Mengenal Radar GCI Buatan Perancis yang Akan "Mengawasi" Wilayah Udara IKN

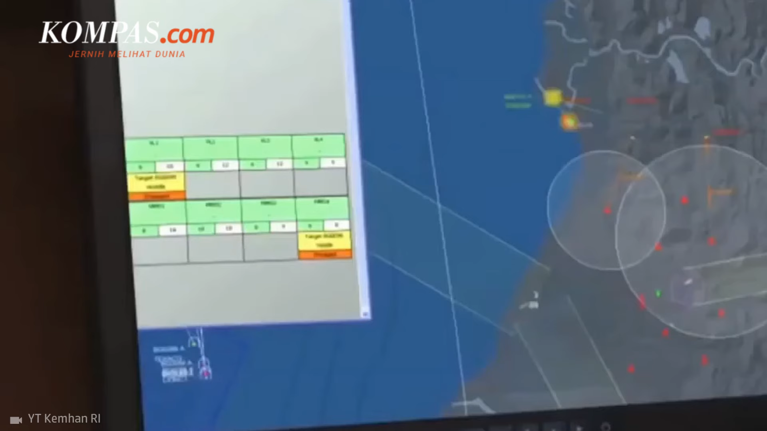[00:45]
Radar ini juga bagian dari program Command Control Communication, Computer Intelligence, Surveillance, and Reconnaissance.
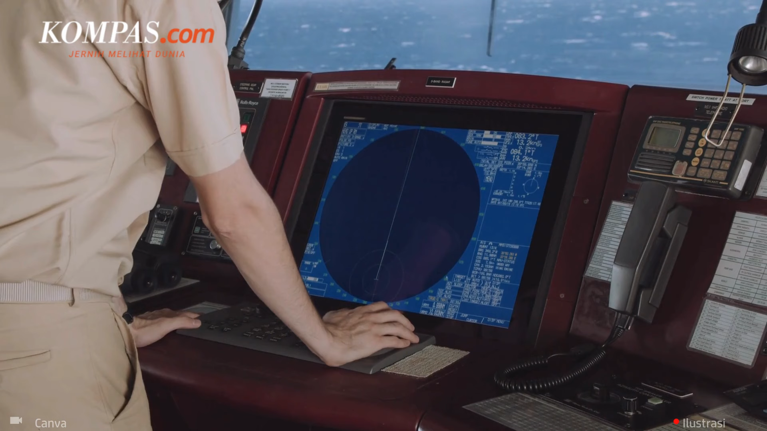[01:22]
Pengontrol radar GCI bekerja atas Perintah Panglima Komando Sektor Pertahanan Udara Nasional.